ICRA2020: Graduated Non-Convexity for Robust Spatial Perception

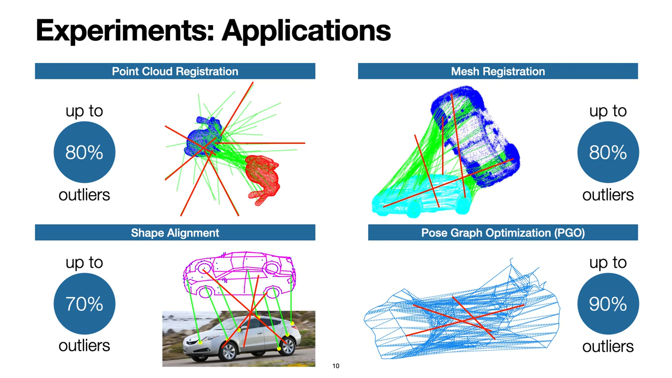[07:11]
while in post graph optimization, GNC is robust against 90% outliers in the loop closures. Next, I will show the performance of GNC compared with other state-of-the-art algorithms for robust estimation. In mesh registration, RANSAC requires a minimum of 12 correspondences.
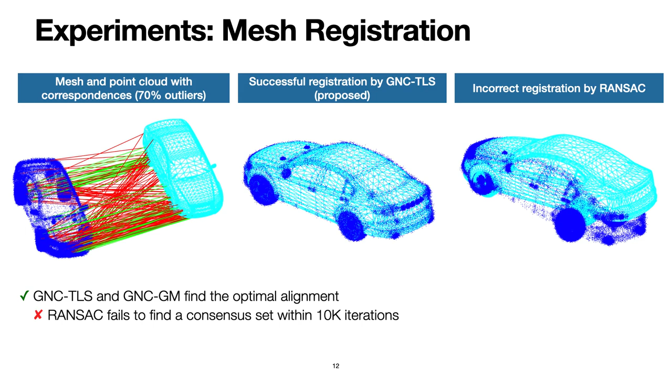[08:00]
We see that GNC-TLS is able to compute an accurate alignment, while RANSAC fails to find a consensus set within 10,000 iterations. We have similar results in shape alignment.